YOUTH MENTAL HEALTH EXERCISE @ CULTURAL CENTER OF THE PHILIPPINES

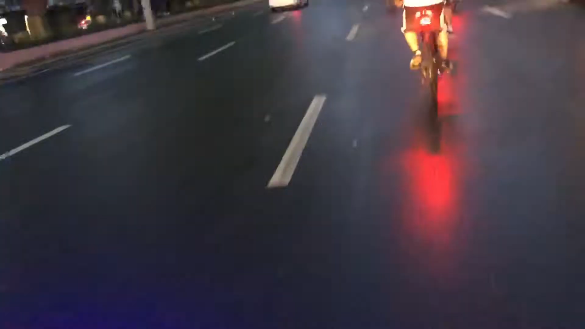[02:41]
Okay. So, para makita sila ng mga motor. So, mabuti naman yan.